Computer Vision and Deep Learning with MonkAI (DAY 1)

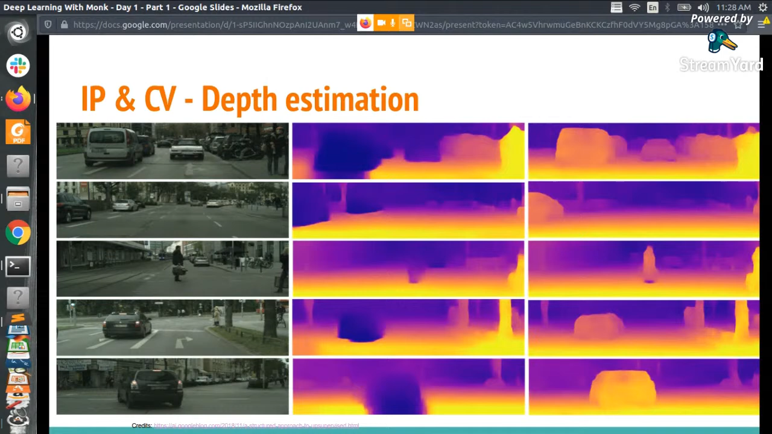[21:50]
So I'm just letting you know of the different computer vision industry, different industries that are using computer vision, so that you get an idea of things. So like this, depth estimation, getting understanding how far an object is a very important